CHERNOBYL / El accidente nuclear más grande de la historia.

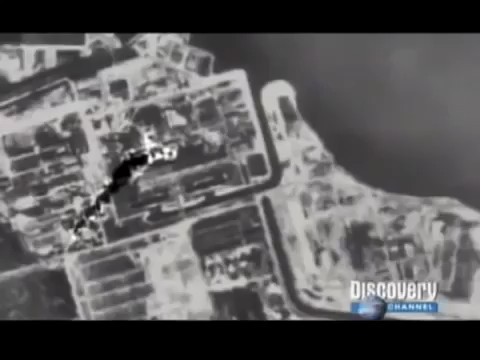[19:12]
La visión térmica muestra claramente el humo que emana del enorme hoyo.